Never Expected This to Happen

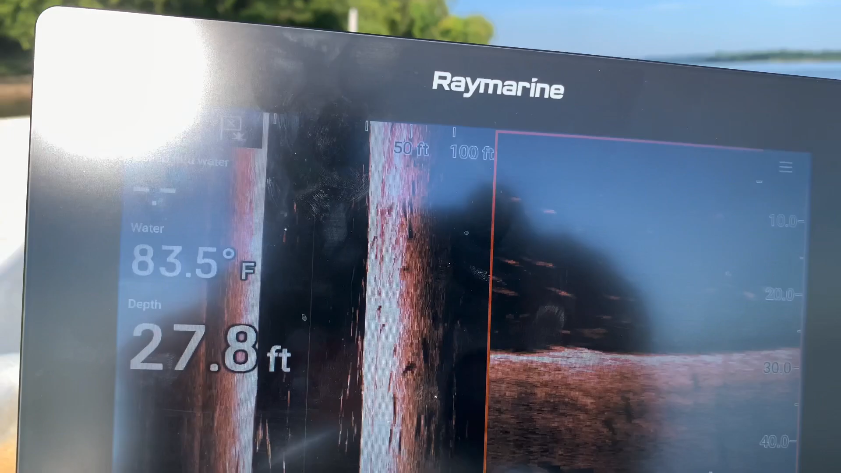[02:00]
On screen: depth 27.8 ft, water 83.5°F
we're in 26 25 our water
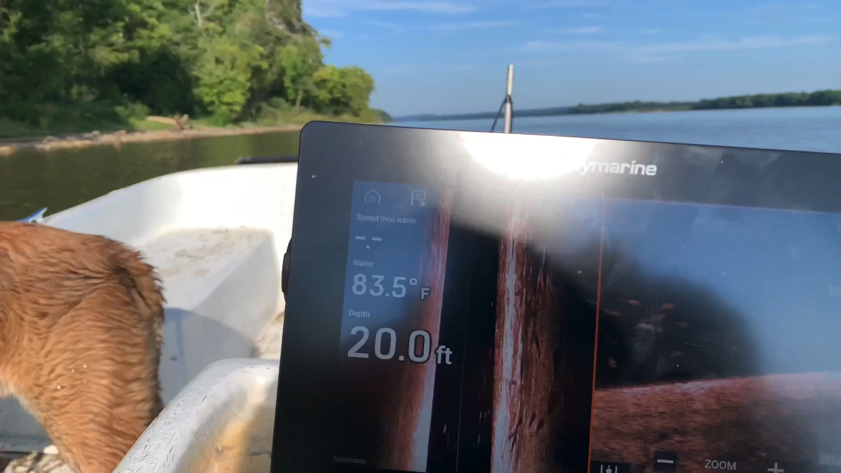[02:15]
On screen: depth 20.0 ft, water 83.5°F
hang out with us try to get this uh where
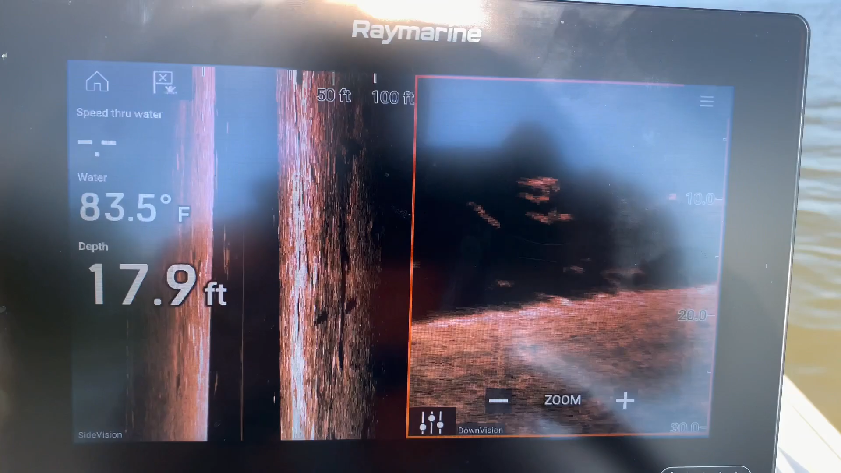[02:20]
On screen: depth 17.9 ft, water 83.5°F
you can see everything and it's not so bumpy sorry
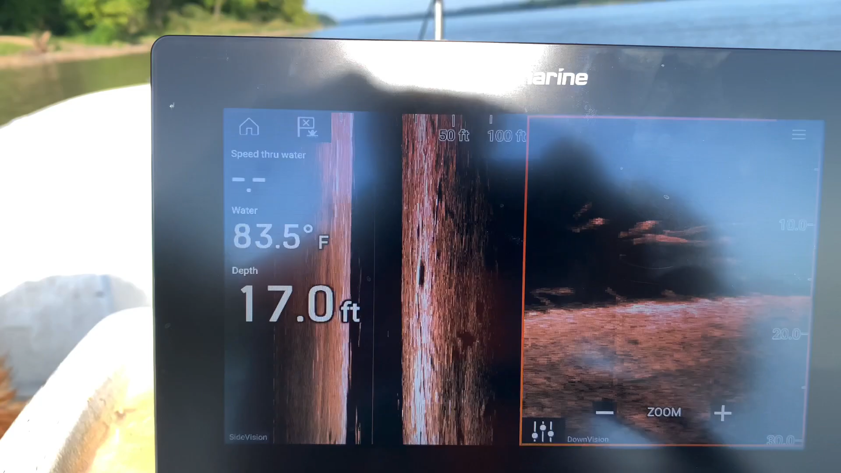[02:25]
On screen: depth 17.0 ft, water 83.5°F
we got a boat ramp right there so we're going to sonar this area real quick
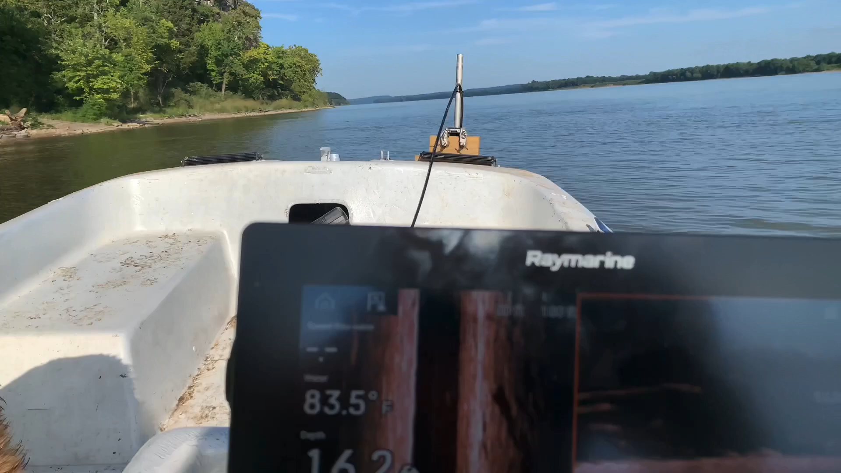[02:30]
On screen: water 83.5°F
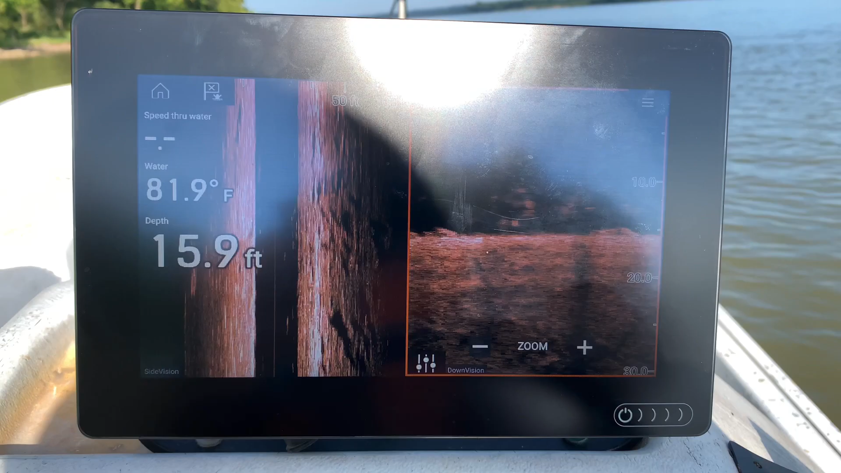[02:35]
On screen: depth 15.9 ft, water 81.9°F
got my sonar right up there on the front of the boat a little makeshift
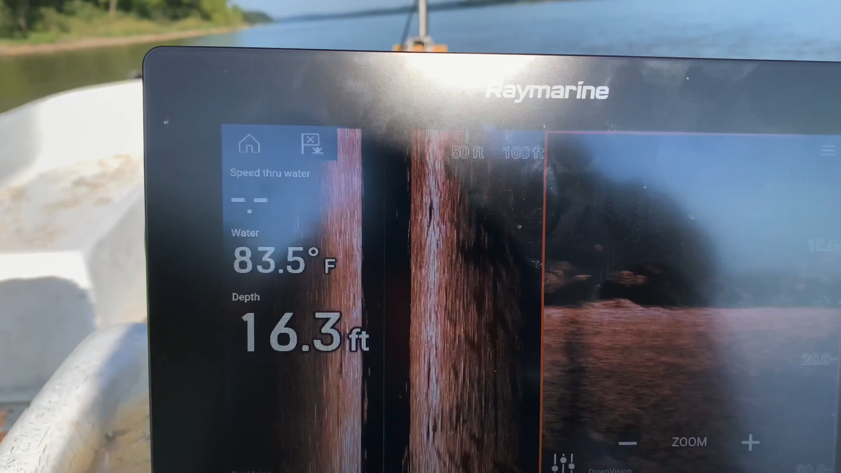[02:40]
On screen: depth 16.3 ft, water 83.5°F
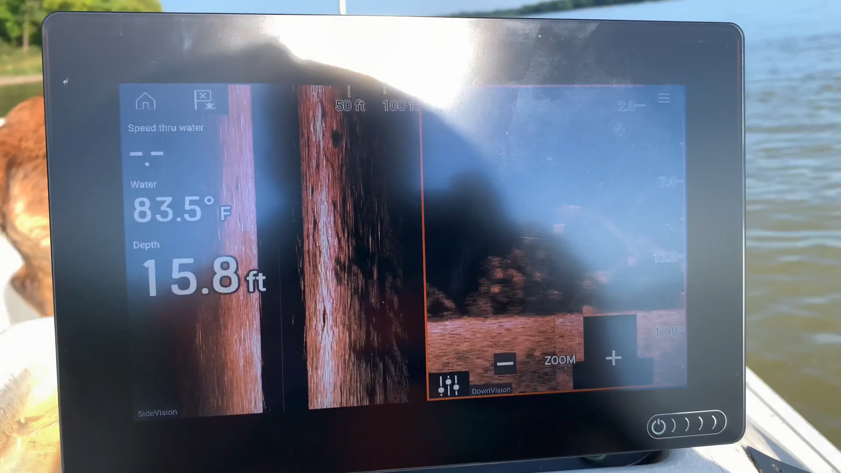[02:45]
On screen: depth 15.8 ft, water 83.5°F
see a bunch of fish beds
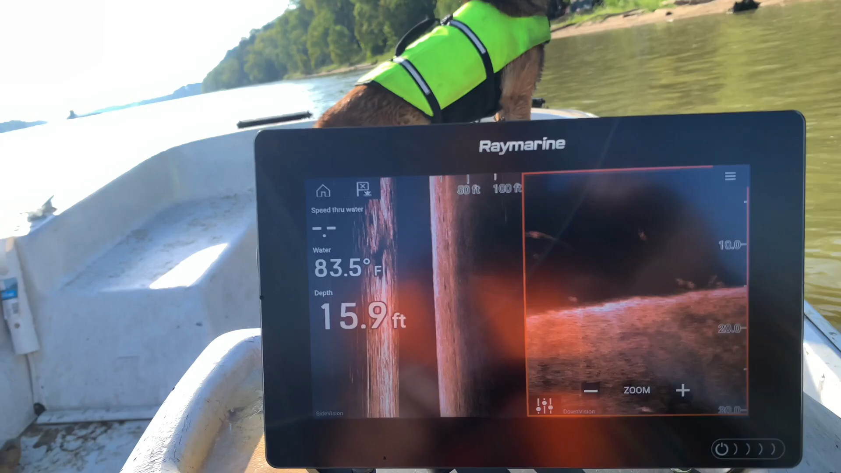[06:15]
On screen: depth 15.9 ft, water 83.5°F
so now we're in about 15 foot of water
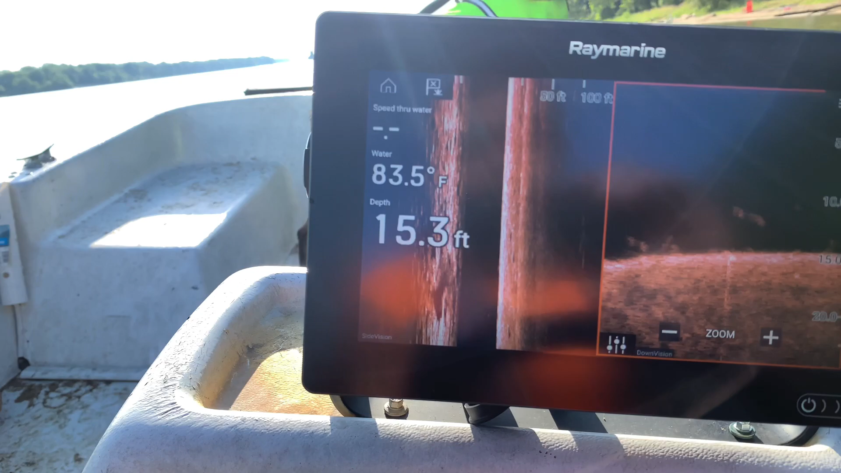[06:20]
On screen: depth 15.3 ft, water 83.5°F
slower down here a little bit there we go
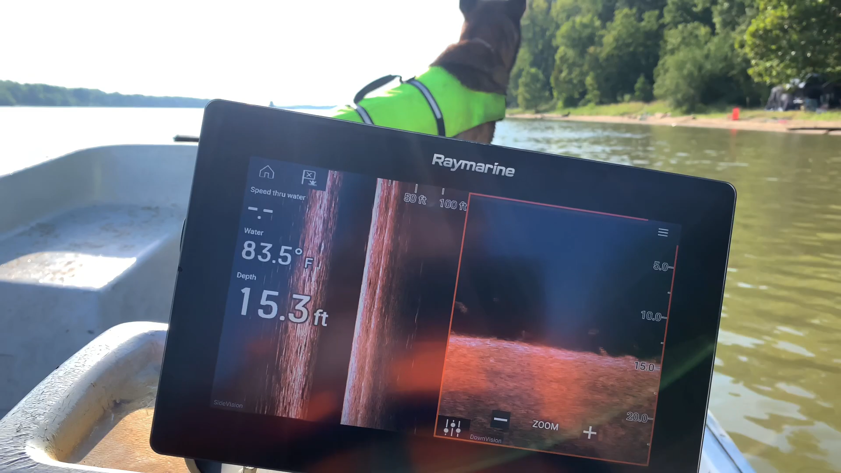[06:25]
On screen: depth 15.3 ft, water 83.5°F
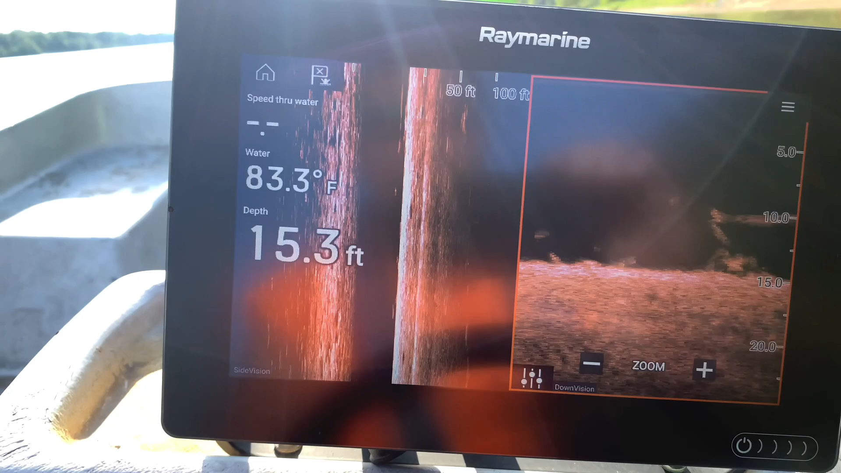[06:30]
On screen: depth 15.3 ft, water 83.3°F
now we can just see what we got going on here now we're in about 15
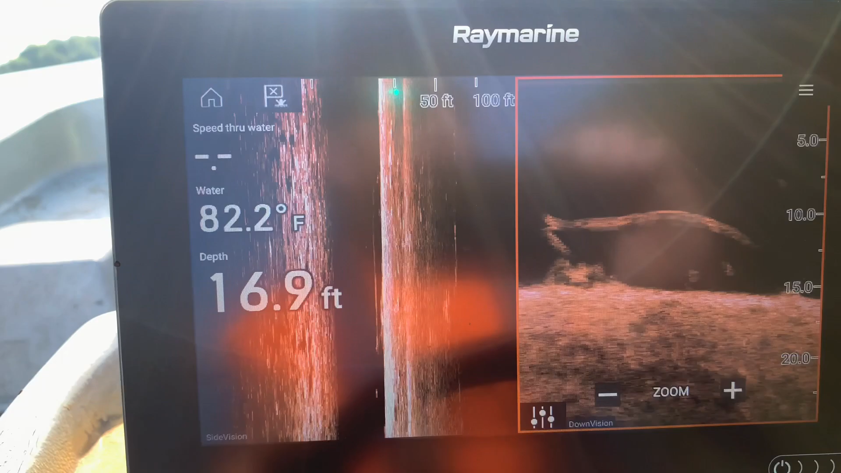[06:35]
On screen: depth 16.9 ft, water 82.2°F
foot of water we're in about 15 foot of water we're in about 15 feet